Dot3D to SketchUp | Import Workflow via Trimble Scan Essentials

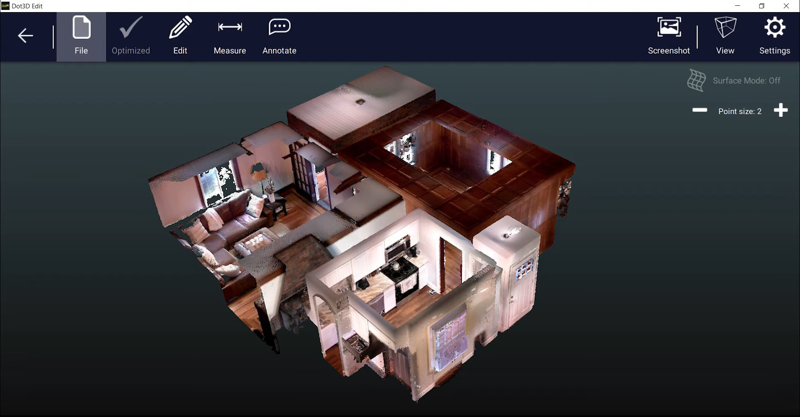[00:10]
This tutorial video will cover how to export a point cloud from DOT 3D and import it directly into SketchUp via the new Trimble Scan Essentials for direct modeling and design from the point cloud within the SketchUp environment. The first step is to export the point cloud from DOT 3D via file export and you'll want to save to the E57 point cloud format.
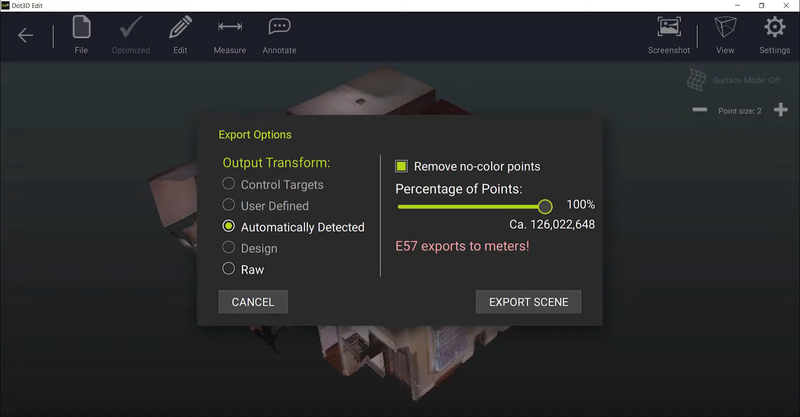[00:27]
Then verify your export settings and select export scene.
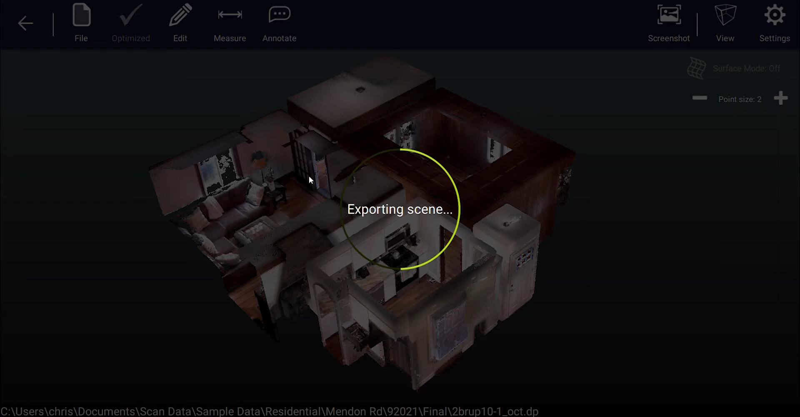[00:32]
If you have any additional DP files you'd like to bring into SketchUp please repeat this procedure for each exporting to the E57 file format. Next we're going to open SketchUp to bring the files in.
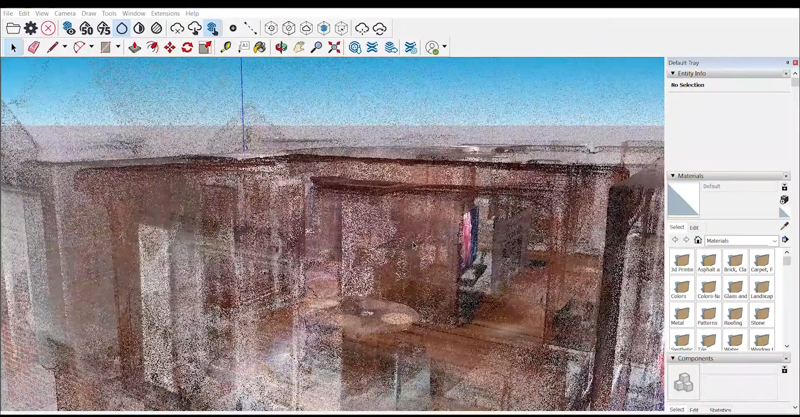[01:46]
As the point clouds come in we see five dot product point cloud files seamlessly and directly imported into the SketchUp modeling environment.
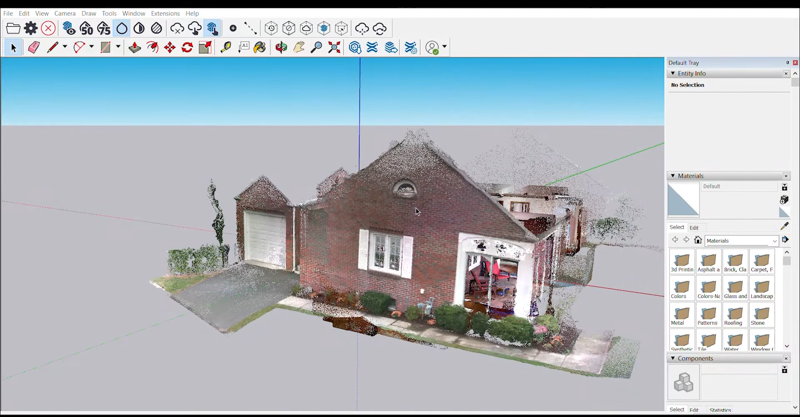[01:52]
We see an exterior scan of this house captured with the Intel RealSense D455
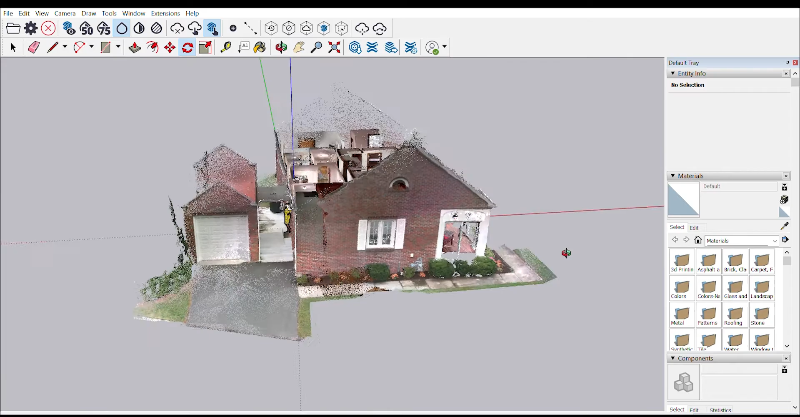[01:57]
as well as several interior scans captured with the DPI-10, the DPI-X, SR, and the L515 LiDAR.
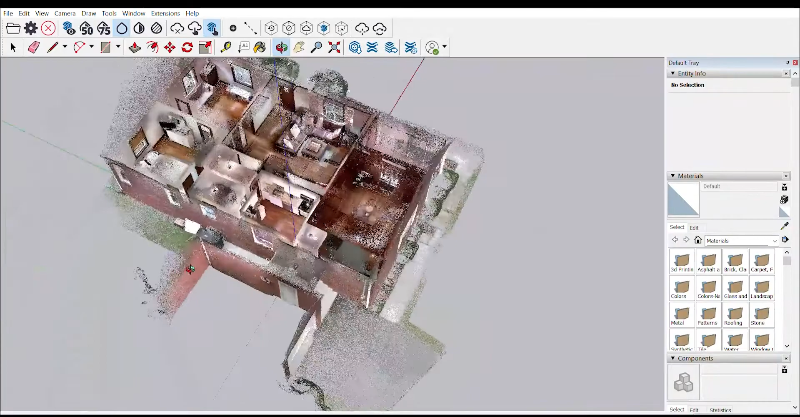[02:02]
Once inside SketchUp you have all of your typical SketchUp tools at your disposal as well as some special tools in the Scan Essentials toolbar such as the guideline tool to snap lines to the point cloud and assist with your modeling process. You can also go ahead and start bringing components directly into your 3D scan. For example we're going to add a table to the living
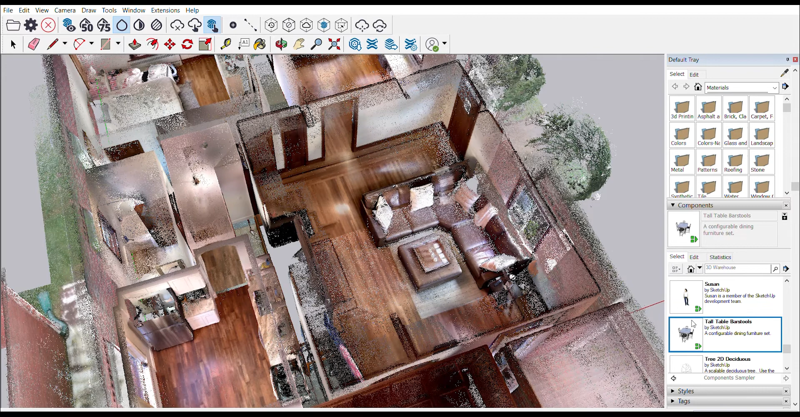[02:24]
room here and see how it fits into that corner of the room. For more information on SketchUp please visit SketchUp.com and for more information on dot product please visit dot product3d.com